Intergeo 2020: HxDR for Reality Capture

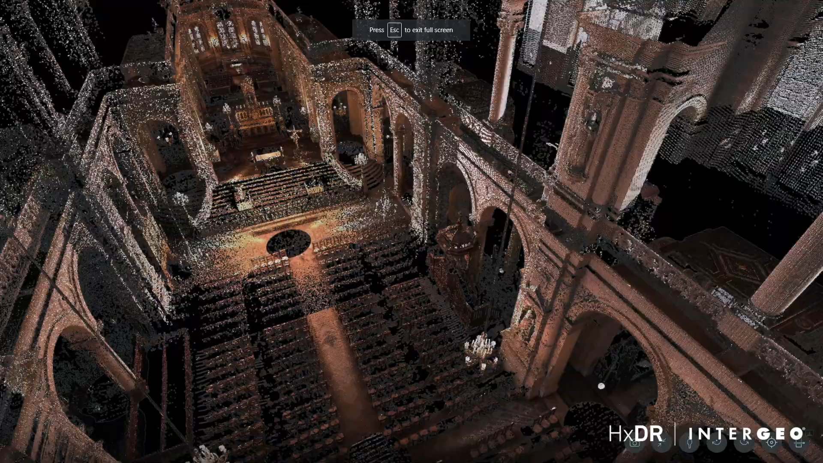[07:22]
It's going to take that point cloud and create a high-quality textured mesh.
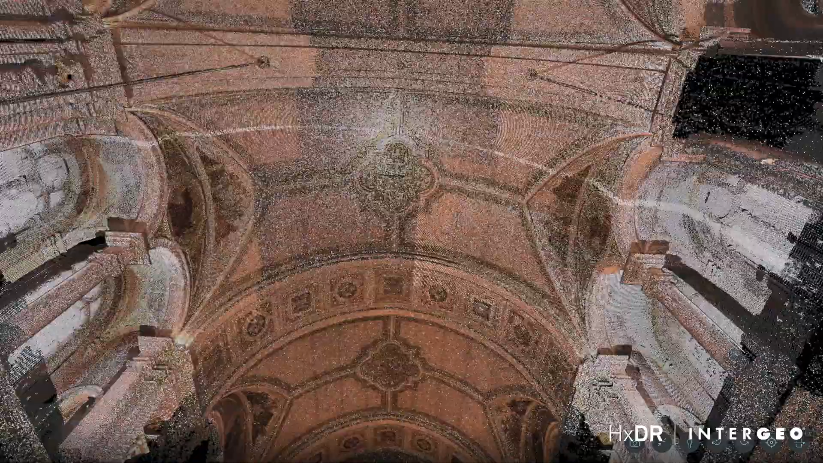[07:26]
It's using some of the most powerful servers available to make sure that this process is as fast as possible and to simplify your reality capture workflow.